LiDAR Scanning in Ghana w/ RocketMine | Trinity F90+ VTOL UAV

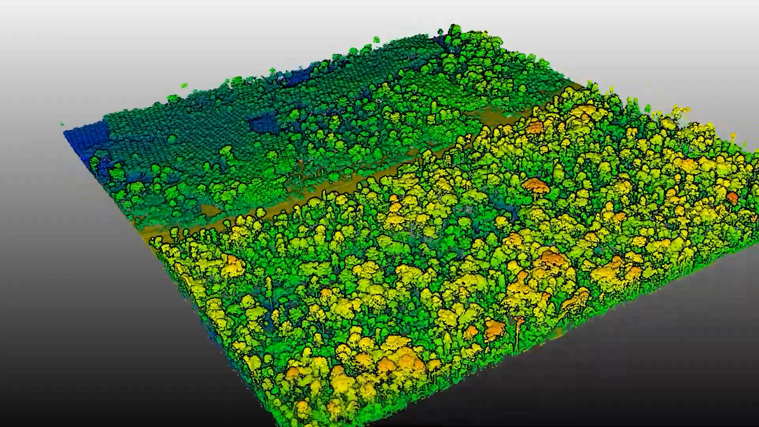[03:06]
Here you can see only a small part of the complete mission.
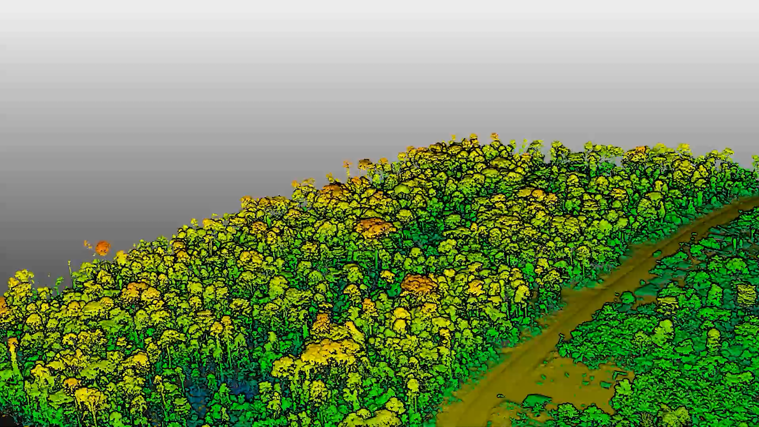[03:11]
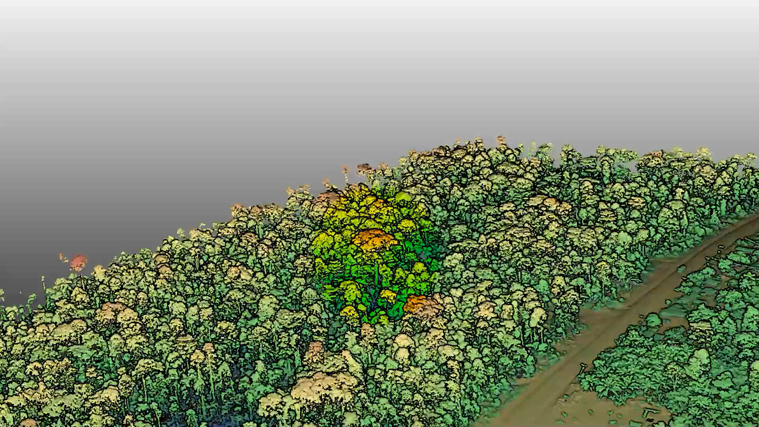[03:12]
This, this here is really a big tree and I will show you in detail in a close-up.
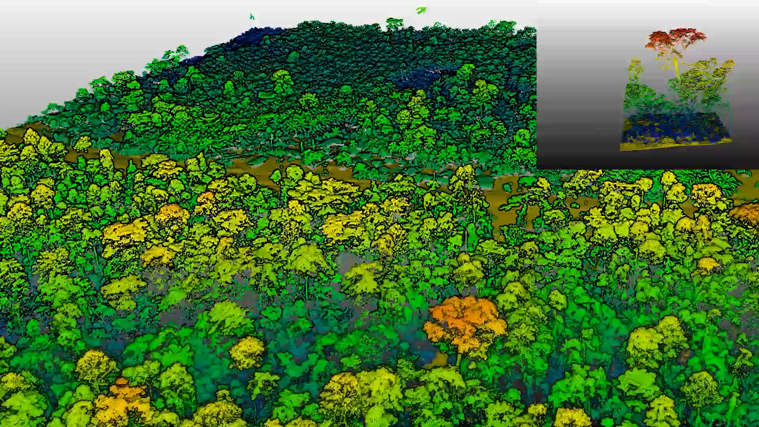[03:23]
Now, now if we focus on the road, well, you can see a car trying to pass a truck.
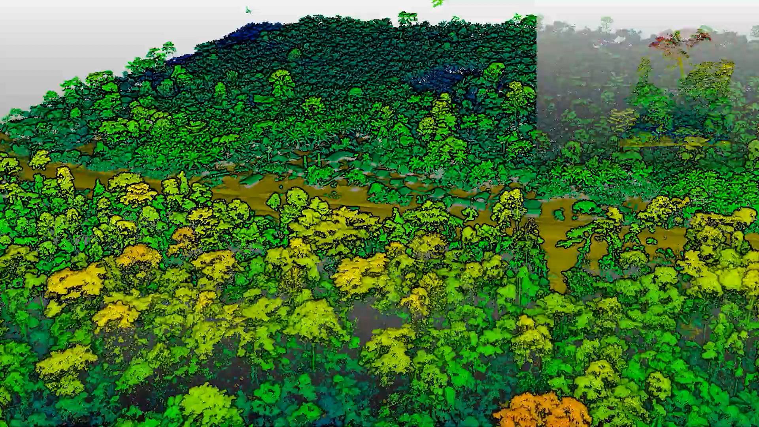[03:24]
Isn't that amazing?
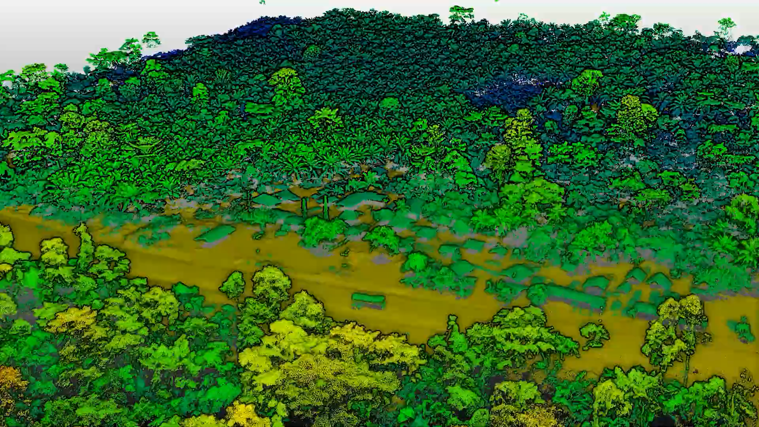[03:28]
And please pay attention to all the house roofs in the background. Well, well, you can see the palm tree plantation here.
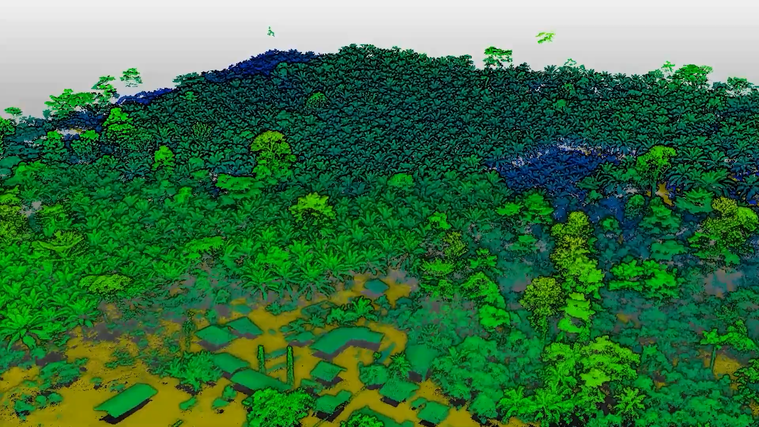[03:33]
And now I'm going to show you terrain model without vegetation because with this huge mission, we wanted to find out which villages would be
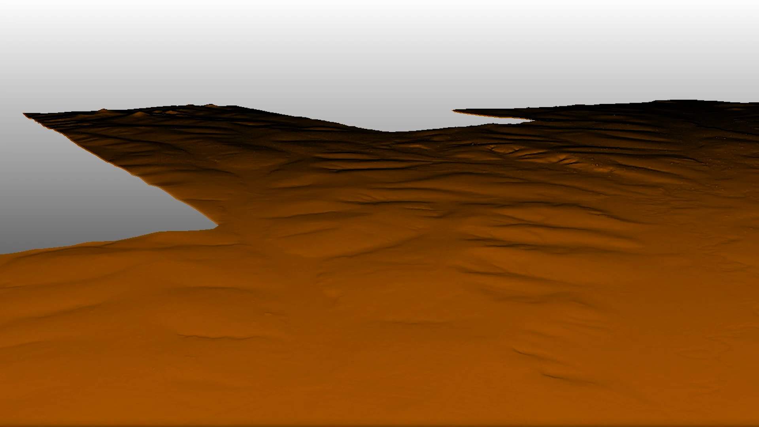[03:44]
affected by the flooding in the unlikely event of a dam collapse. For a better visualization, I will now just show the points where the laser beam hit the ground.
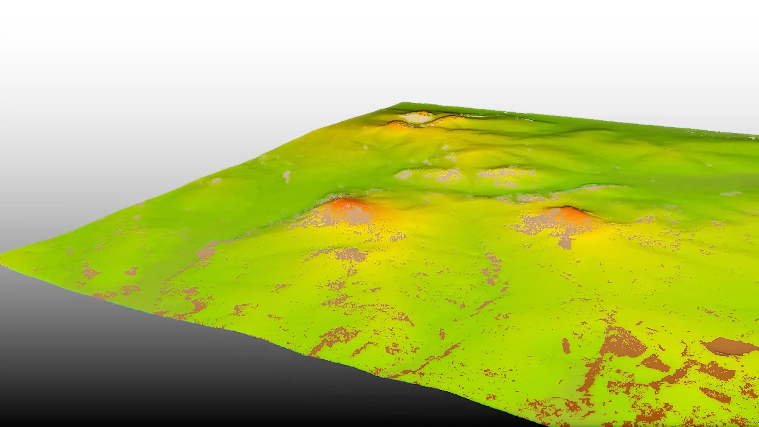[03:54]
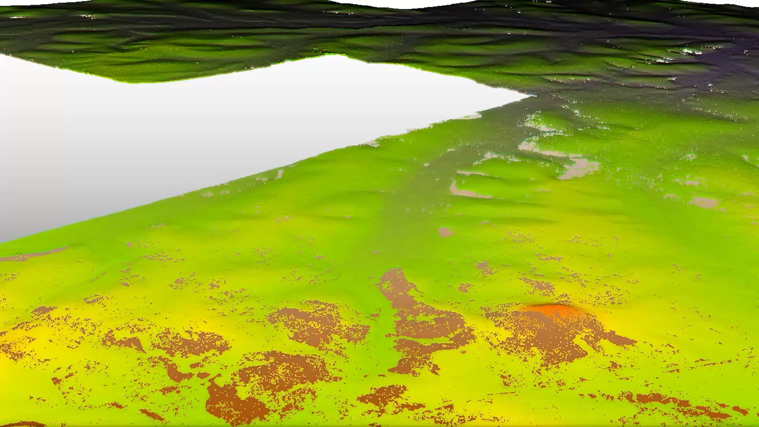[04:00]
So we can quickly see where the water flow would cause damages and which houses and villages would be in danger.